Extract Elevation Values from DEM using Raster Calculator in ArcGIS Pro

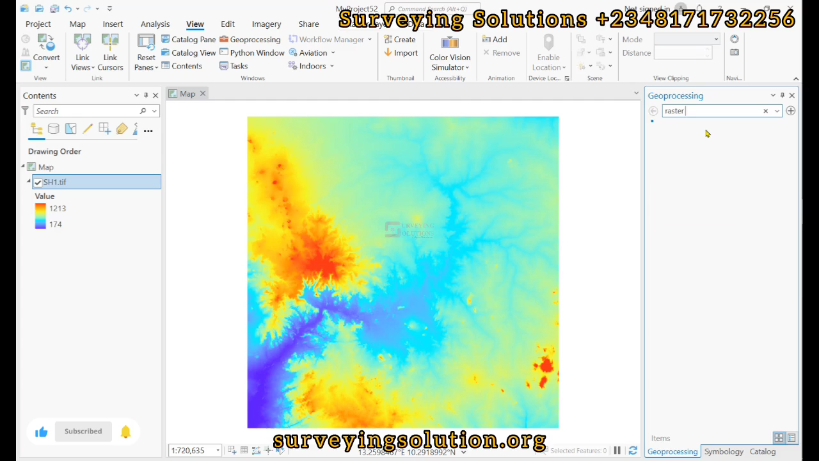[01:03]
so want to extract elevation values within this range right good so let's come back to the geoprocessing tool and then search for raster calculator so we have the raster calculator there I'll float it now we want to write the expression so we open a bracket